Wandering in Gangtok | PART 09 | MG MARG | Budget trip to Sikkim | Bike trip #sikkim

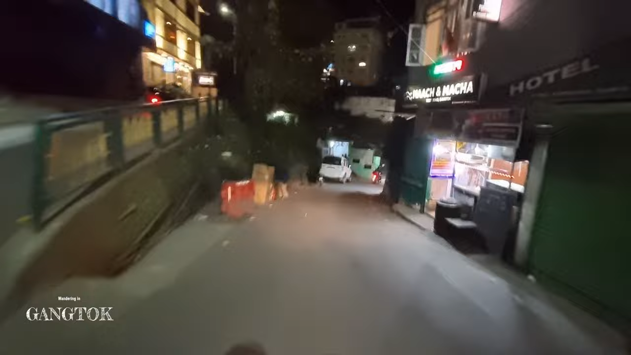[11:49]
इनलोग तिबद रोट से उटर रहे हैं और अब एम जी मार्ग उदर